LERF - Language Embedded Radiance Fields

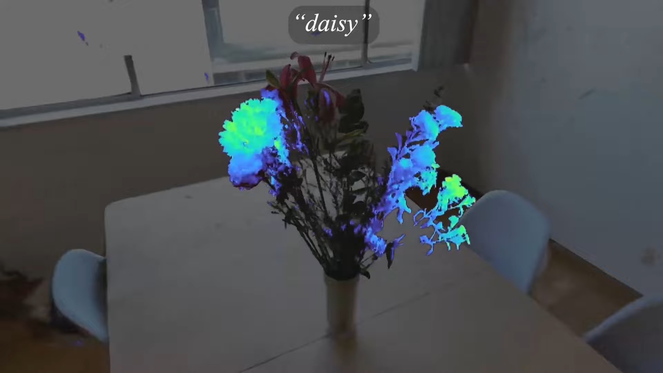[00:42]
After optimization, LRF can extract 3D relevancy maps for a broad range of language prompts interactively in real-time,
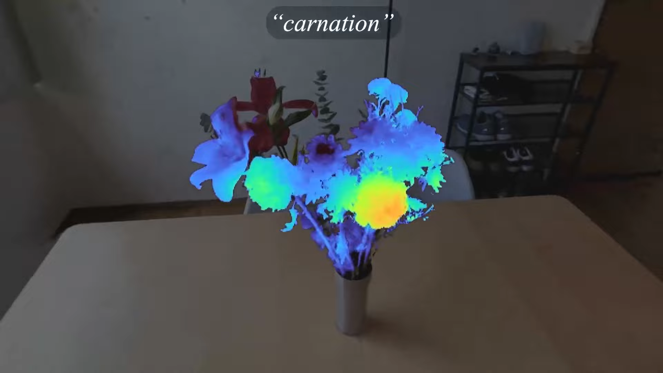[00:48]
which has potential use cases in robotics, understanding vision language models, and interacting with 3D scenes.
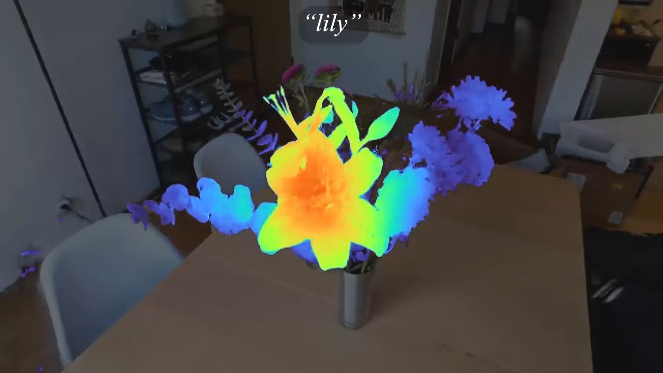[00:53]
LRF enables pixel-aligned,
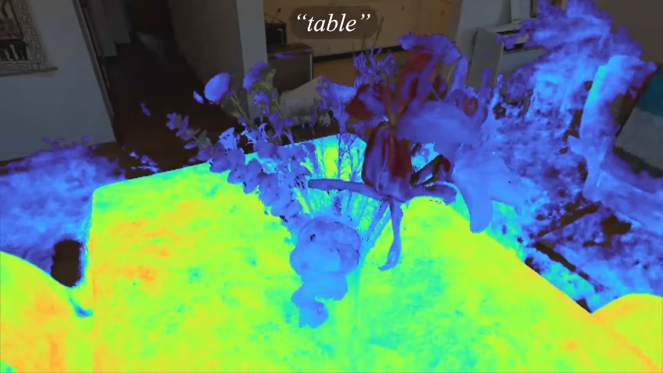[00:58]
zero-shot queries on the distilled 3D CLIP embeddings without relying on region proposals or masks,
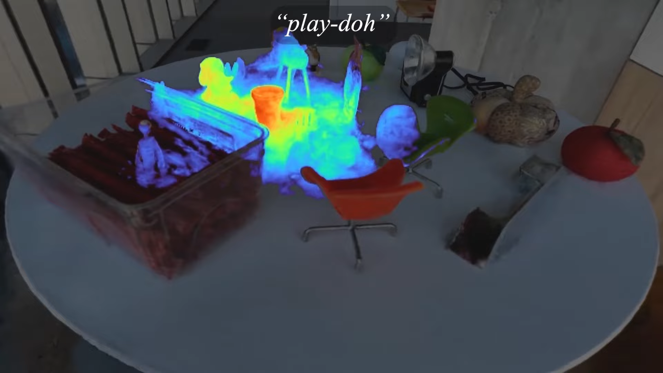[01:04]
supporting long-tail open vocabulary queries hierarchically across the volume.
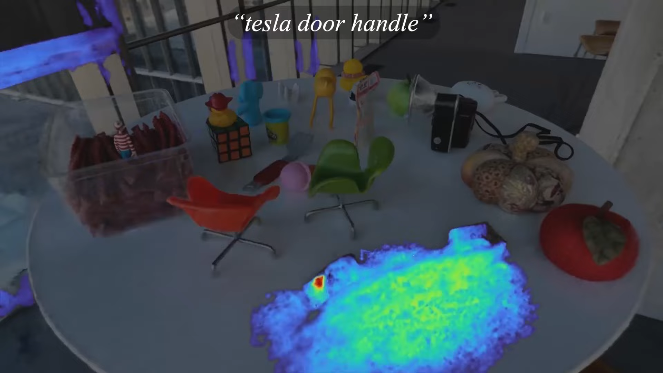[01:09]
We present LRF, a novel method of fusing raw CLIP embeddings into a Nrf in a dense, multi-scale fashion without requiring region proposals or fine-tuning.
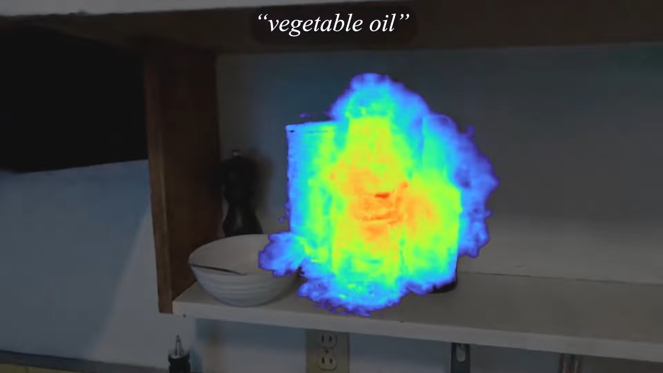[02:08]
LRF learns a dense, multi-scale language field inside Nrf by volume, rendering clip embeddings along training rays,
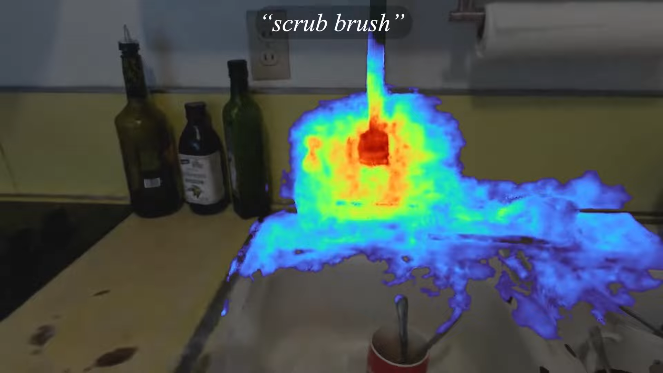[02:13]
supervising these embeddings across training views to provide multi-view
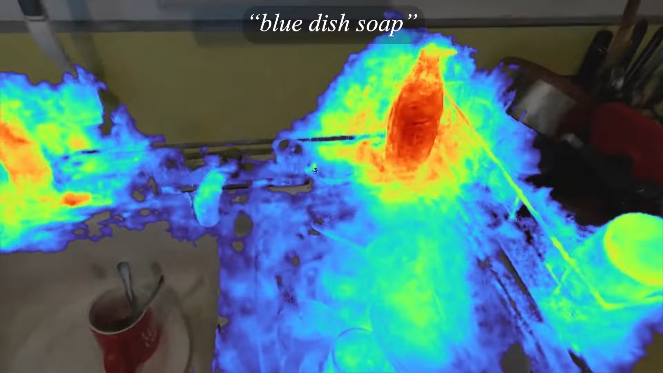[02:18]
consistency and smooth the underlying language field.
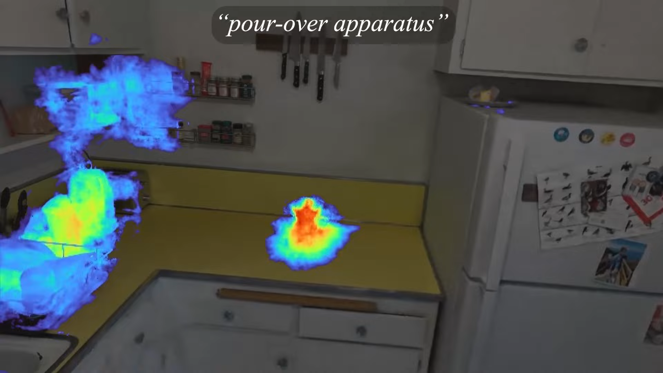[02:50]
LRF, Language Embedded Radiance Fields, TLDR, grounding clip vectors volumetrically inside a Nrf allows flexible natural language queries in 3D.
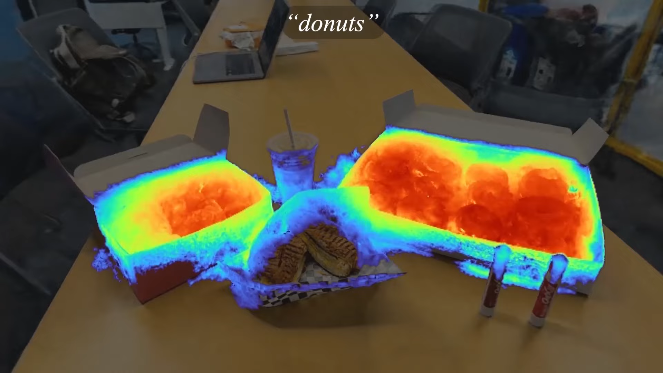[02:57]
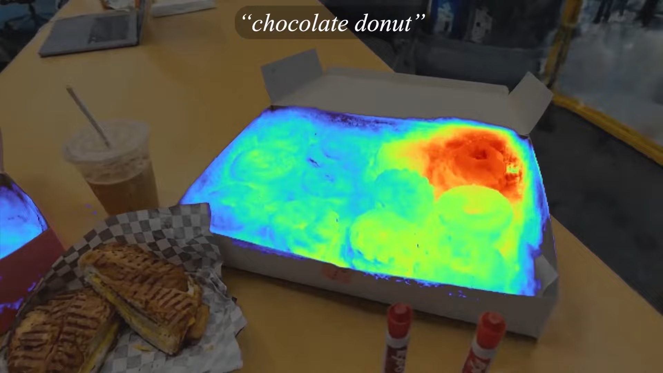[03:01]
LRF optimizes a dense, multi-scale language 3D field by volume, rendering clip embeddings along training rays,
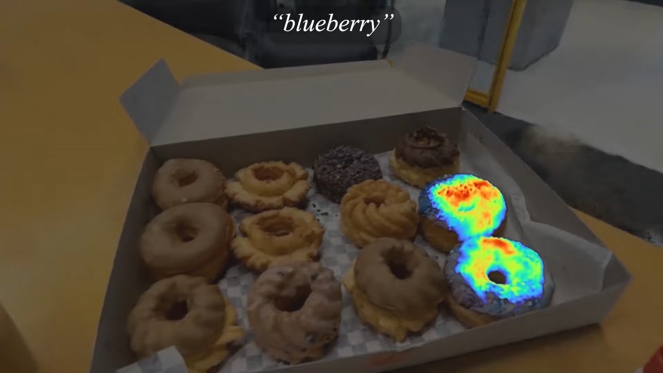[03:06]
supervising these embeddings with multi-scale clip features across multi-view training images.
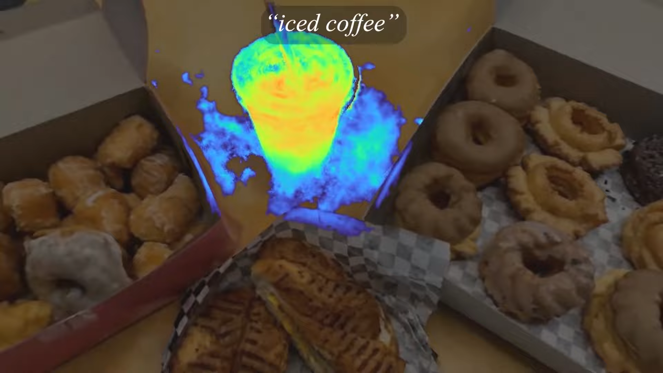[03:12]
After optimization, LRF can extract 3D relevancy maps for language queries interactively in real-time.
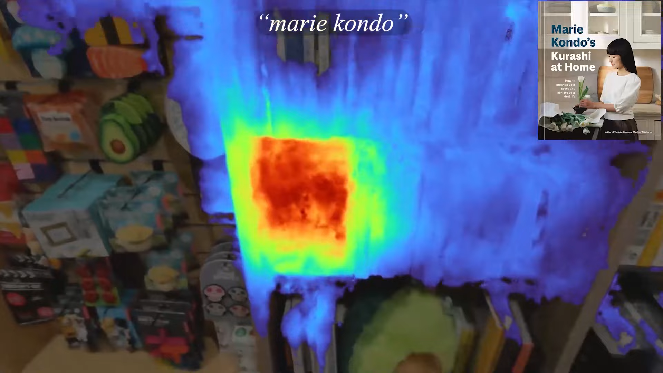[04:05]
This leads to qualitative improvements in object boundaries, as clip embeddings in 3D can be sensitive to floaters and regions with few views.